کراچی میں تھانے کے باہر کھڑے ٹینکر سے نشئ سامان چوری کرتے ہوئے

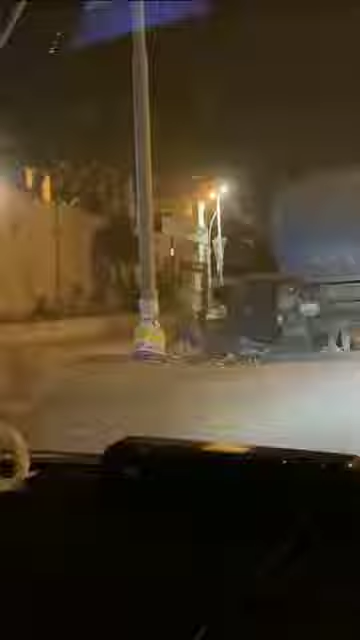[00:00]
भाई ये थाना है थाने के साथ ये ट्रक खड़ा है और ये चर्सी उसमें से लोहा निकाल रहा है बतलब भाई क्या एफादत